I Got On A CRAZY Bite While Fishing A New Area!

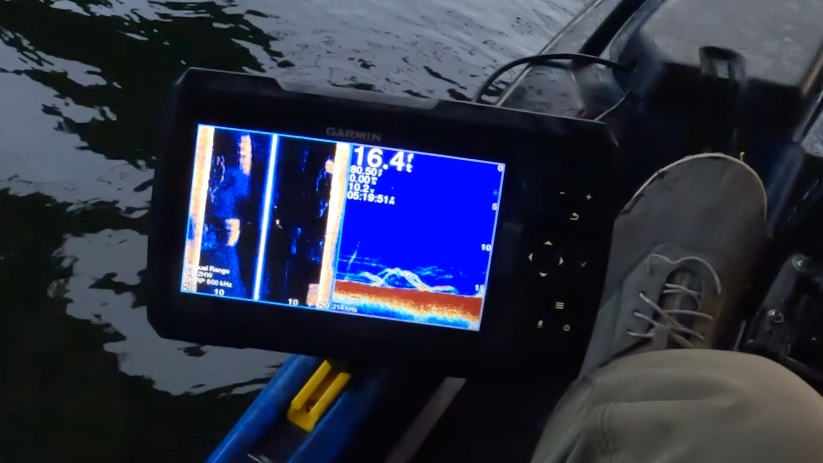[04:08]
That's what looks to be sheep. Yeah, it's got bumped.